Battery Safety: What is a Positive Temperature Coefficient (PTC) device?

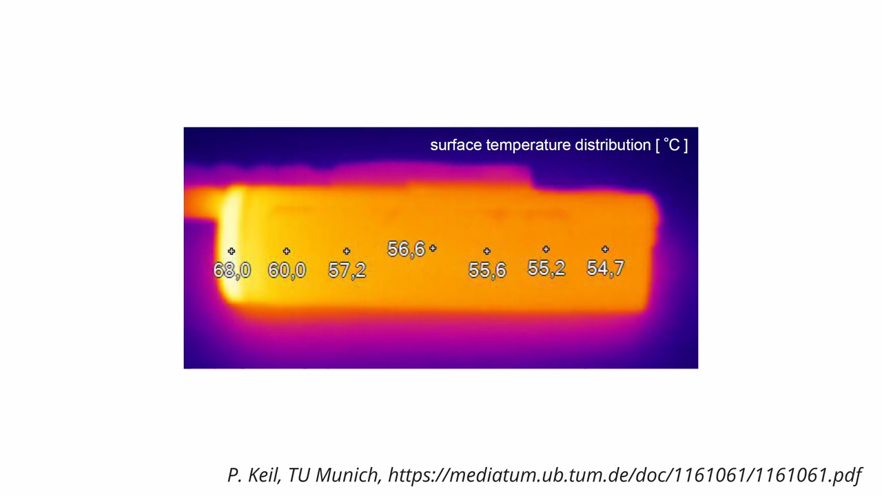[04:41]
If you take a look through a thermal camera while exposing the cell to a short with an initial current of 50A, you will see that the cell top header has a higher temperature than the rest of the cell, caused by the additional losses in the PTC.